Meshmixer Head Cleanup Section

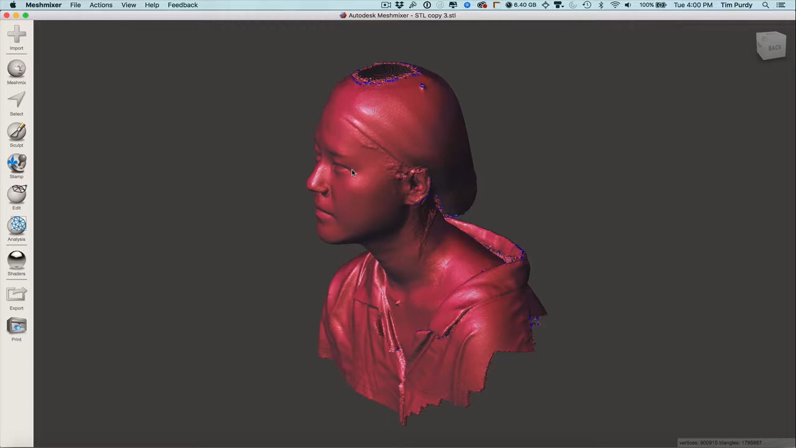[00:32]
So let's take a look at this method. So with this, basically I'm going to try to get rid of, I'm just going to keep the eye area, okay, the nose and the eye, I should say, to work with. So basically I'm going to make three plain cuts when I do this. So I'm going to go to the edit tool, go to plain cut, and now I wish it would keep this, but you got to go back in and turn off no fill,
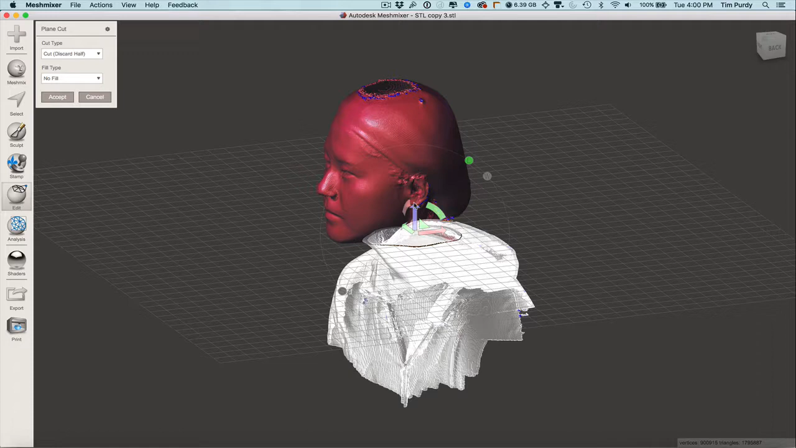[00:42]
and let's go to back view, pull this up,
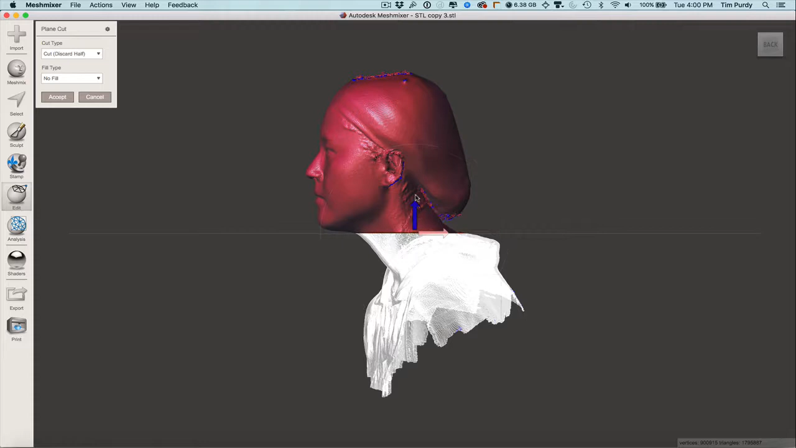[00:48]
and like I said, I'm going to, that's going to be my bottom area, so accept.
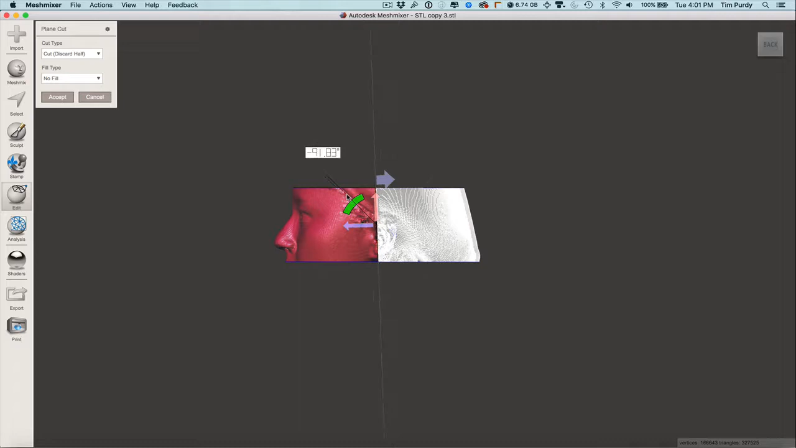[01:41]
okay, just trying to see if there's anywhere to lock it in, not really. All right, that's super critical on this. Now pull it this way,
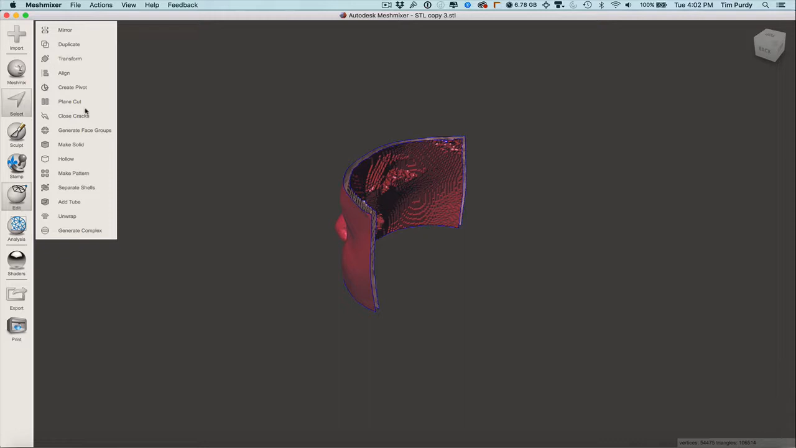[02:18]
type expand, and it is totally separate,
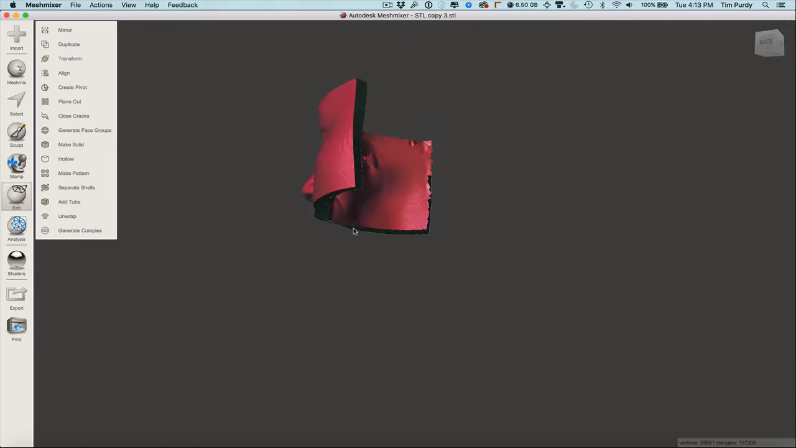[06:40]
It seems like you should be able to cut it. But what I want to do instead, or, or show you to do is, okay, you got this neat piece.